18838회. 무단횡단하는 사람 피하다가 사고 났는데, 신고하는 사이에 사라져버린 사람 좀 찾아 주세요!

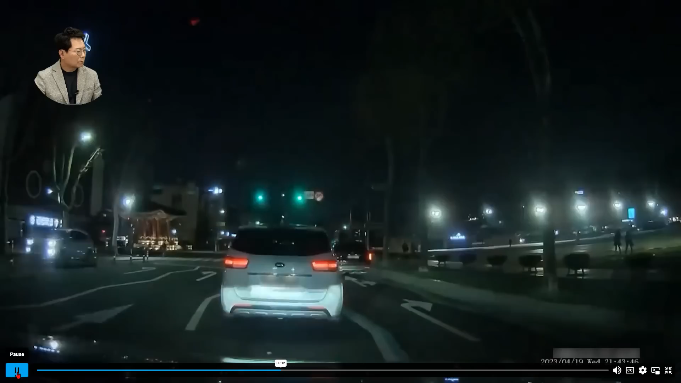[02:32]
사람 여기 있어요. 여기. 그런데 신호가 언제 바뀌었는지 모르겠어요. 지금 여기 빨간불에서 녹색으로 바뀌는 상황부터의 영상을 봐야 돼요. 그래야 이 사람이 빨간불로 바뀐 다음에 들어왔는지 몇 칸 안 남았을 때 들어왔는지 그걸 알 수 있어요. 그리고... 여기 원본 영상에서도요.